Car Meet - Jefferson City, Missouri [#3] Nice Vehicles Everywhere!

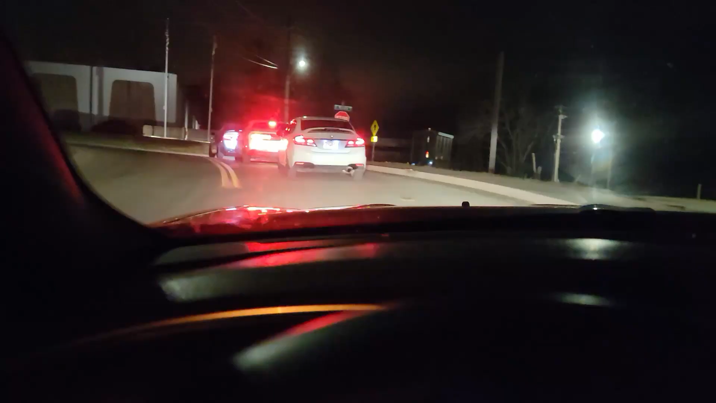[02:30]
All right, pulling up to the car meet. It may or may not be trash.
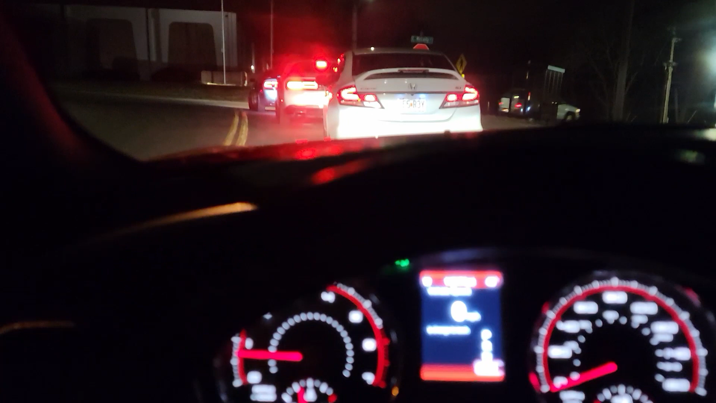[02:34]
Check out that Civic though. Look at them taking off. And now I gotta do it without stopping.